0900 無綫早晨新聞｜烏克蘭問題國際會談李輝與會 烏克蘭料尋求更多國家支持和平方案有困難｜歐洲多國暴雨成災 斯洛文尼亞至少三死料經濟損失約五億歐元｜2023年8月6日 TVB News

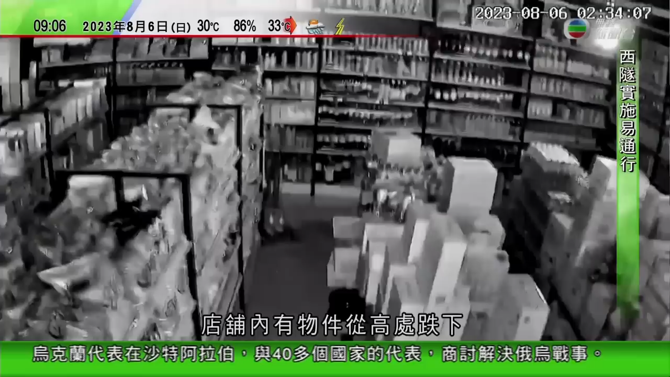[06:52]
在山东德州市有闭路电视影到地震一刻店铺内有物件从高处跌下来也有片段看到街上遍地雅力根据中国地震台网德州市平原园在凌晨2点33分发生5.
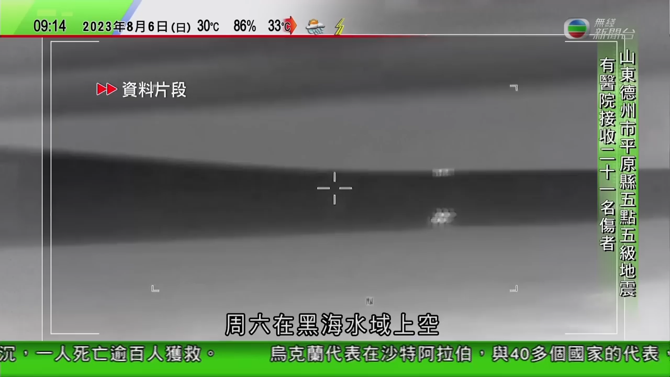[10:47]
备星期六在黑海水域上空发现美军无人机靠近俄罗斯边界俄方的战机苏
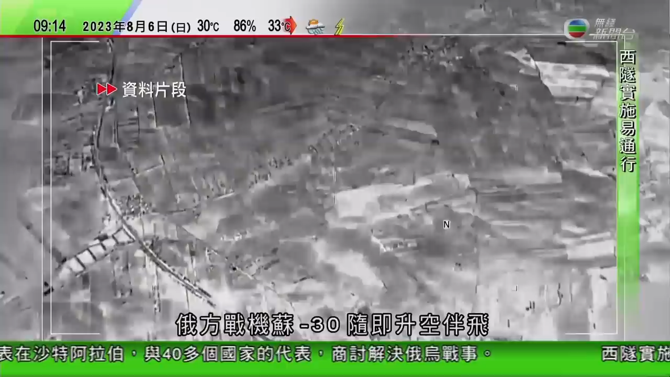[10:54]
30随即升空半飞消息说当俄方战机接近的时候外国军机调头远离俄罗斯边界无线电视机者陈淑仪报道
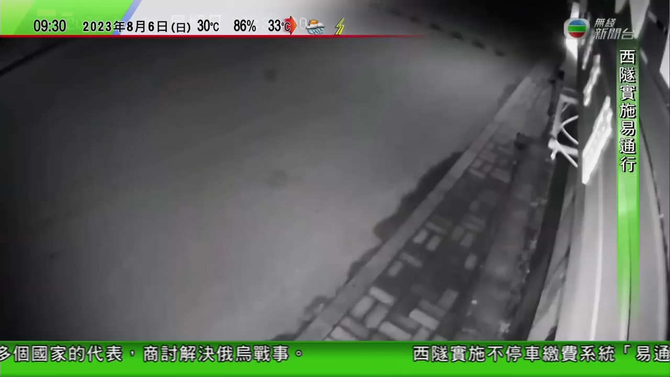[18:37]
在山东德州市有闭路电视拍到地震一刻店铺内有物件从高处跌下来也有片段看到街上遍地雅历